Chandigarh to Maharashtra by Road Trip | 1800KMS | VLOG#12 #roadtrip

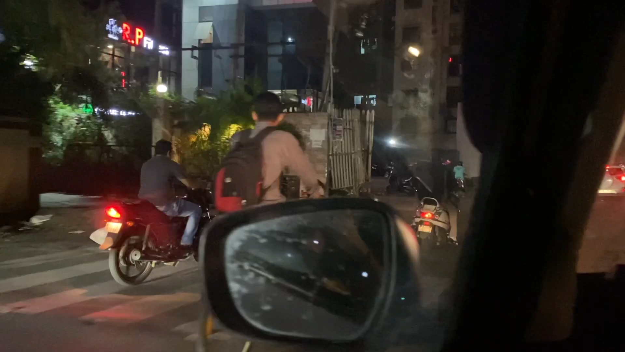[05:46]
भाई सब नहीं, देख तू कौन दिख रहे थे को हेलमेट के साथ। दे बैठ के रात हो गई, उतारो बैठ के।
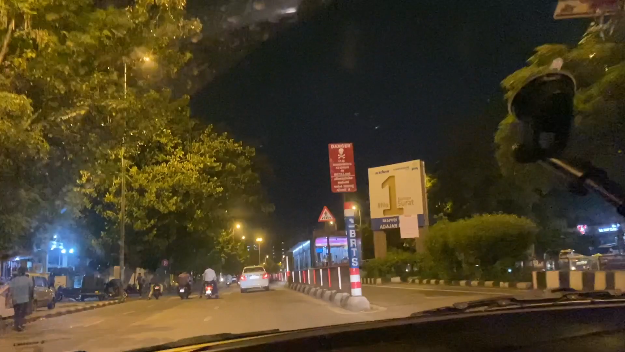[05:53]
पुलिस वाले पता है उसको पकड़ के रुक रुक रुक हेलमेट क्यों पहन लगा।